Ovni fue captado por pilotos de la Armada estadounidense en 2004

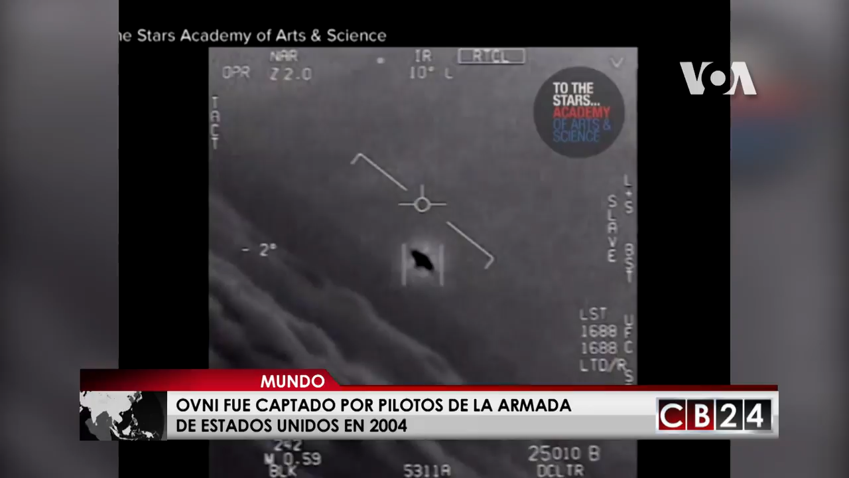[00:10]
Las imágenes divulgadas fueron grabadas en el 2004, mientras los oficiales David Freiburg y Gene Slade estaban en una misión de entrenamiento sobre el Océano Pacífico, cuando el comandante David Freiburg recibió una llamada para investigar un objeto volador no identificado.
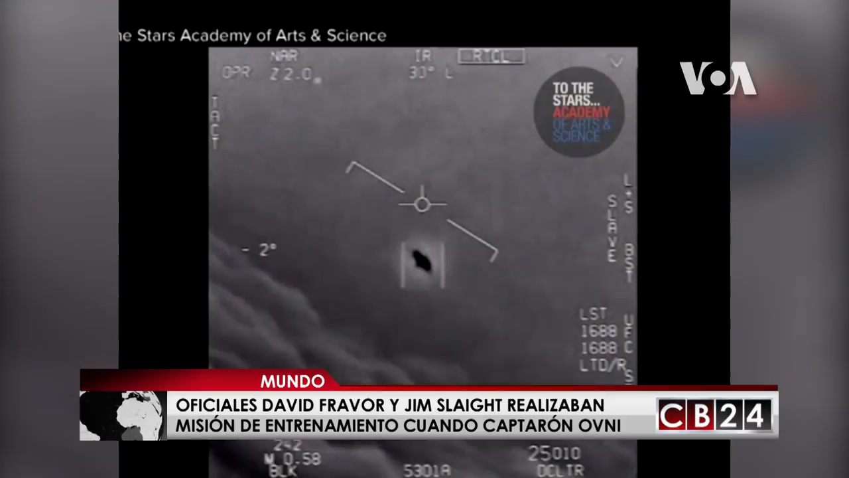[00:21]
Freiburg, con una larga experiencia como piloto, afirmó que ha visto casi todo lo que hay que ver en este mundo, sin embargo dijo textualmente que esto ni cerca está, no era de este mundo. Según lo destacó, era un objeto ovalado que volaba a unos pocos metros de altura sobre el mar,
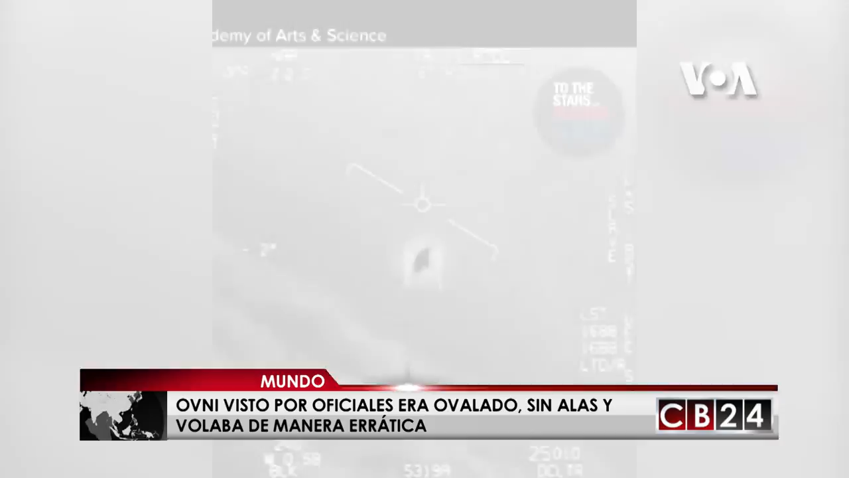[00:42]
tenía un tamaño similar al de su avión, no tenía alas y parecía volar de manera errática. Cuando reportaron su encuentro al portaaviones, ninguno de sus compañeros les creyó. Las imágenes publicadas en internet en la plataforma YouTube están causando revuelo.